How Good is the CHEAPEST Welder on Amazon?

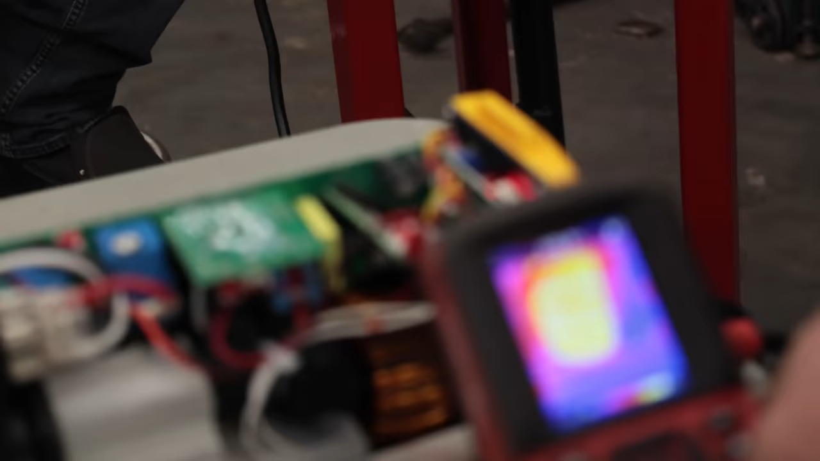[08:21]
Burn through that entire rod. The hottest the coil got was 140, 150 Fahrenheit.
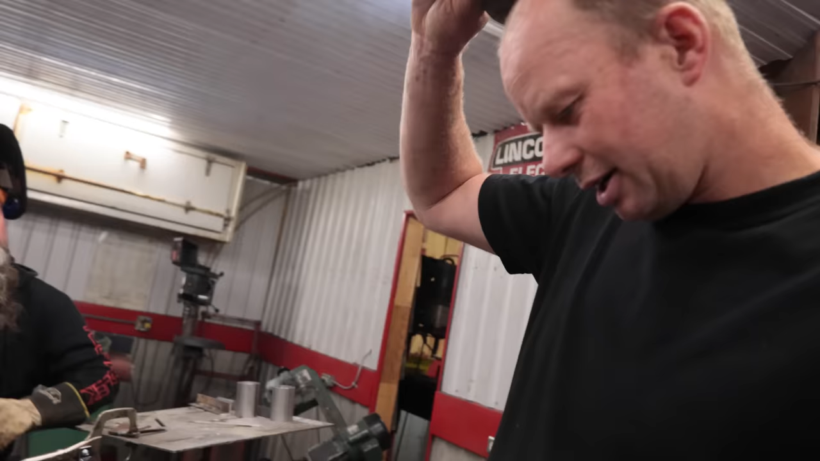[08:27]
It's not, it's not like it's like, oh, it's going to catch fire.
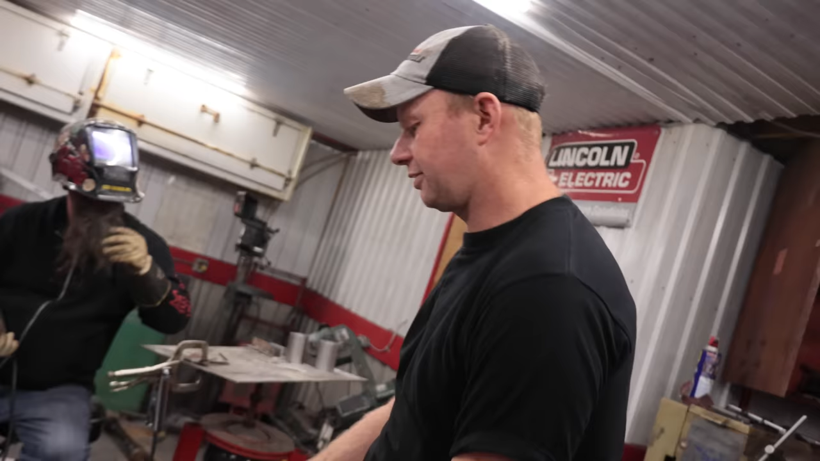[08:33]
Yeah. From 90 at like, I had not done anything.
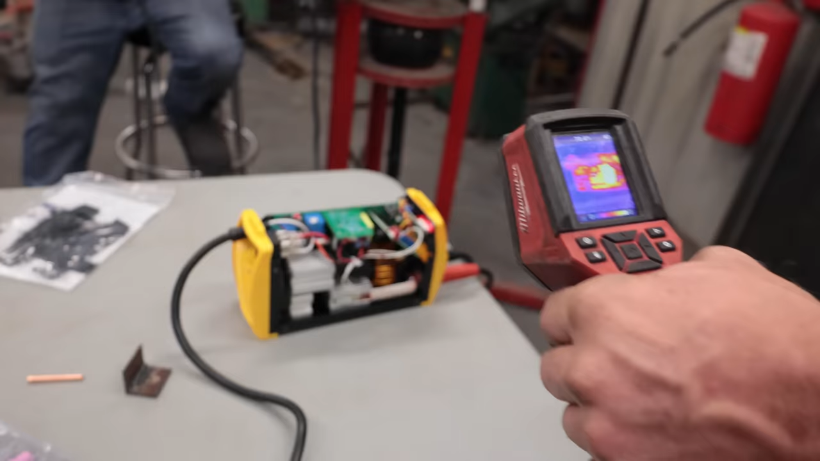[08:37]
The whole thing as a whole is not warm.
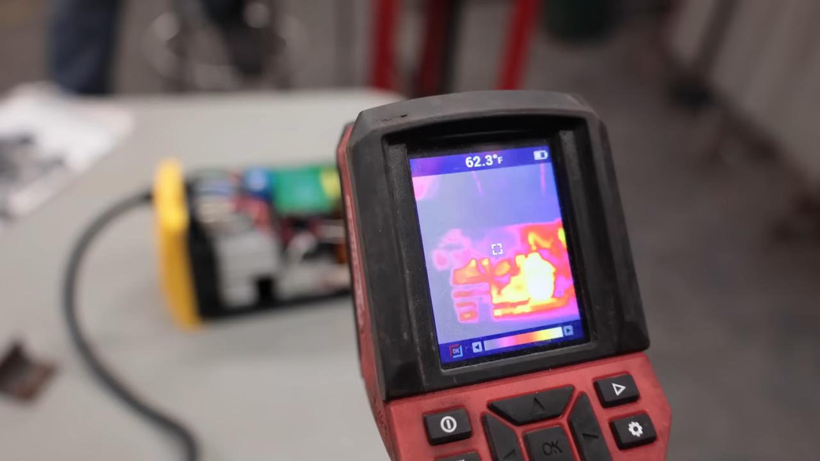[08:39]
On screen: spot 62.3°F
And that's after one hole sticks. I don't know what the duty cycle is, but. That's pretty good.
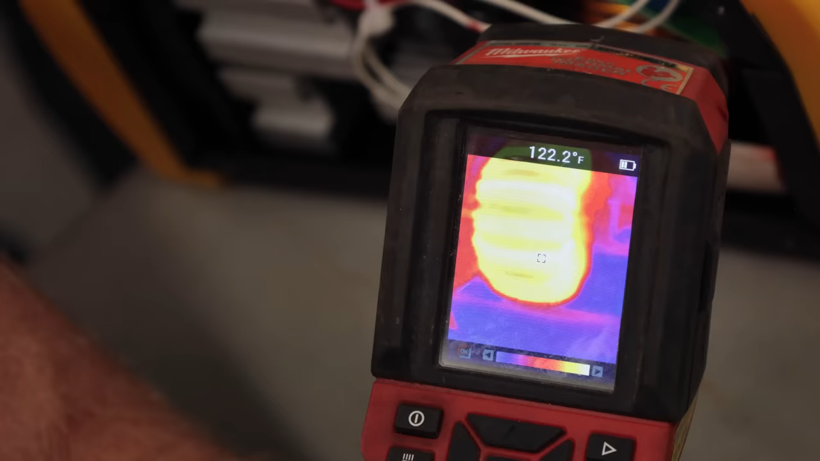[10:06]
On screen: spot 122.2°F
Yeah. 120. 120. It was colder than before, but you didn't do the whole rod. Yeah. Needed half the rod.